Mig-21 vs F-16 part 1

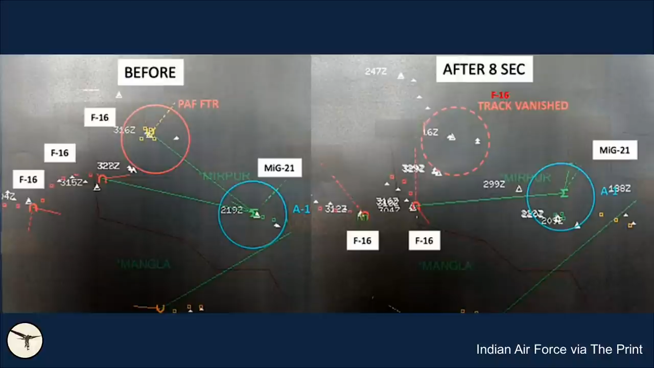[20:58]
The images show that Abhinandan's MiG-21 closed in on an F-16, which later disappeared from the radar. Another F-16 closed in on Abhinandan's MiG, and less than a minute after first F-16 disappeared from the radar, the MiG-21 vanished as well.